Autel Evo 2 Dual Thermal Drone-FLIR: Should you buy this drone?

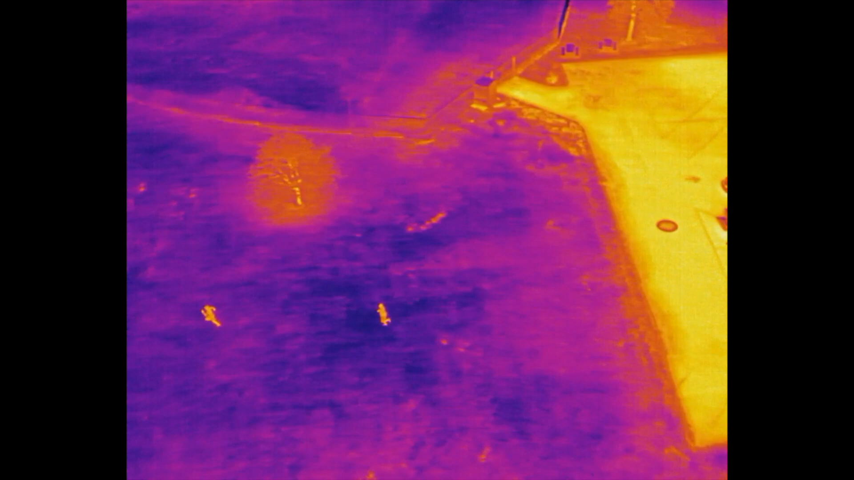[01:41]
And then it's coupled with an optical sensor that has a nice high-resolution optical
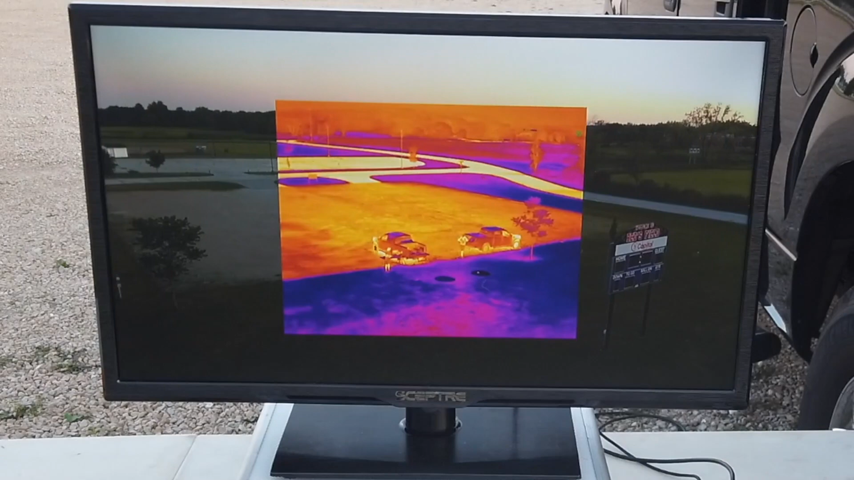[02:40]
This can be up to five kilometers away from the aircraft, and you can hook it up to a flat-screen television or computer
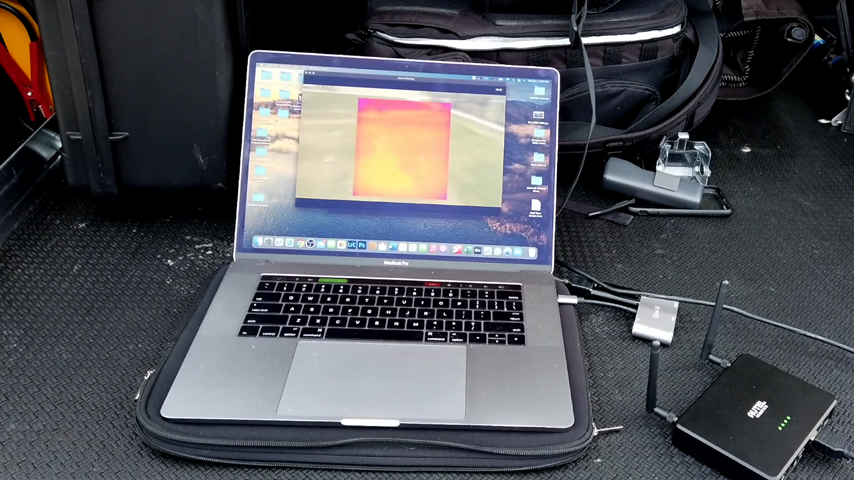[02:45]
monitor or whatever device that you have handy.
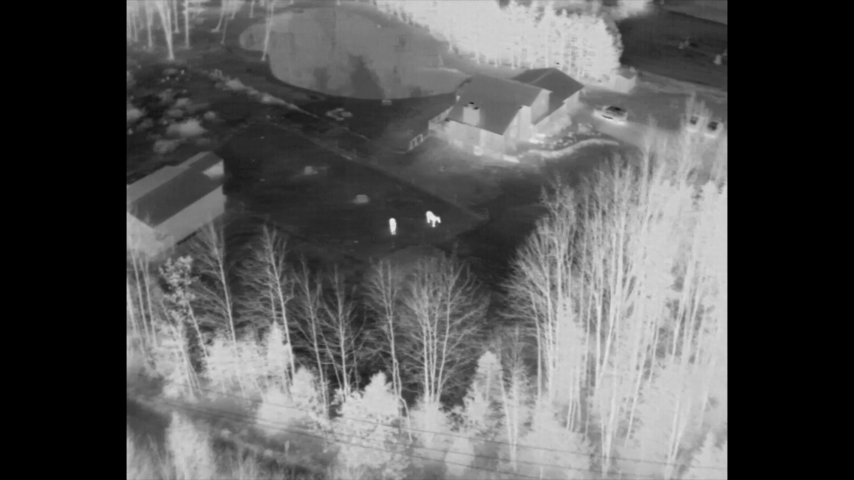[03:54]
The detail and the resolution is such that you can actually make out the shape of it, of what it actually is,
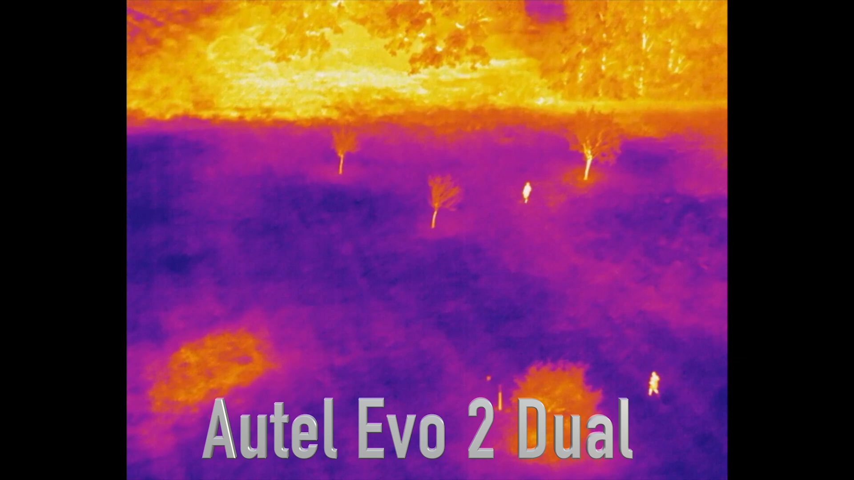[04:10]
like, oh, it's a shape of a person or an animal or something like that. So it really is terrific for doing searches, especially for,
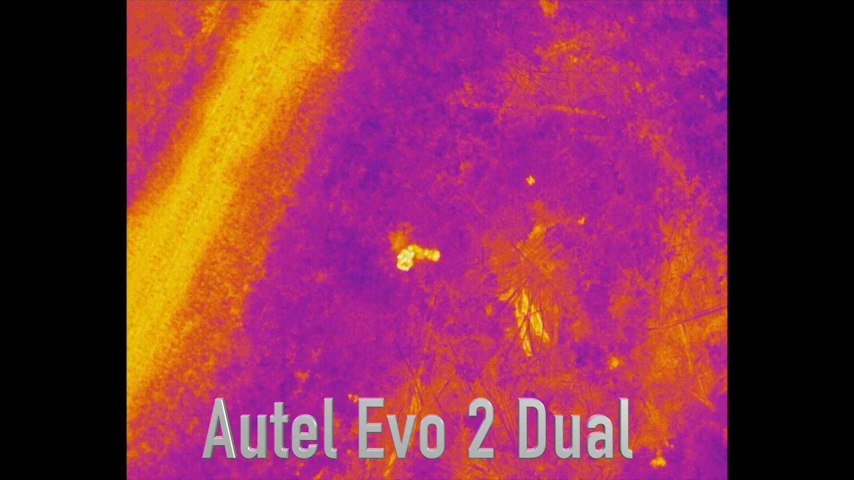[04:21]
you know, missing persons and things of that nature.